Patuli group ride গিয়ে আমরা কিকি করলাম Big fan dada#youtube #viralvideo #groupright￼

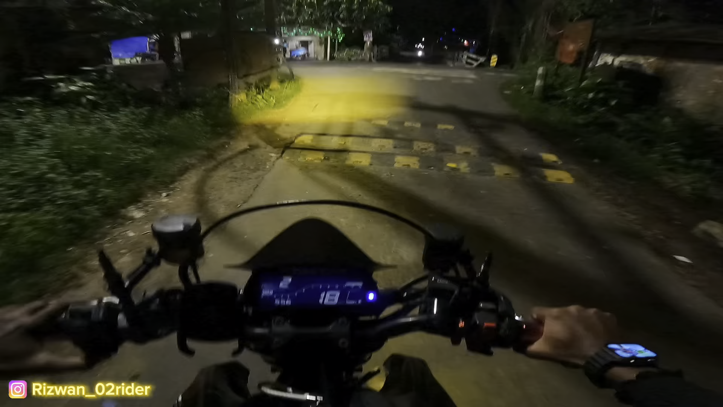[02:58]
ফাইনালি আমরা খালভরে রাস্তাতে চলে আসি। ফাইনালি আমরা খালভরে উঠে গেছি।
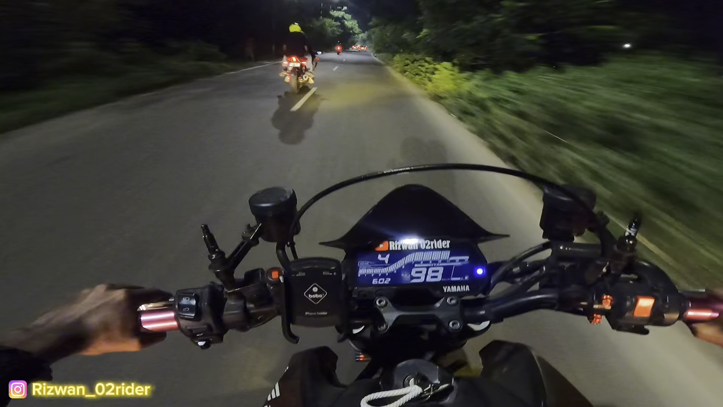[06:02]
তো ফাইনালি ফাইনালি দেখা পাচ্ছে আমাদের ব্রিজ
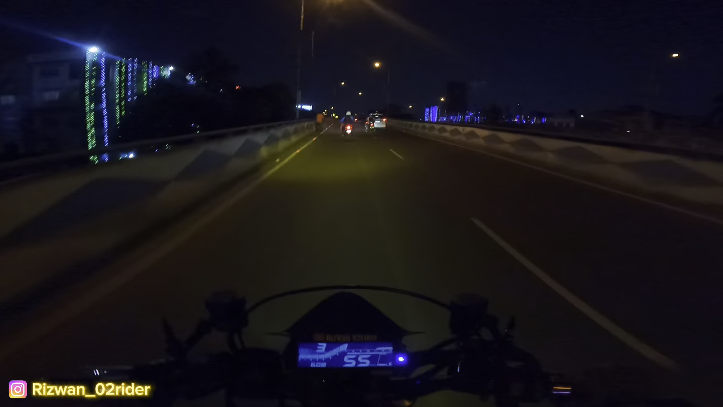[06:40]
চারিদিকে ভিউটা দেখা পাচ্ছ কেমন দিওয়ালির জন্য প্রত্যেক ঘরটায় লাইটিং সাজিয়ে রেখেছে আর আমরা যাচ্ছি ব্রিজের ওপর থেকে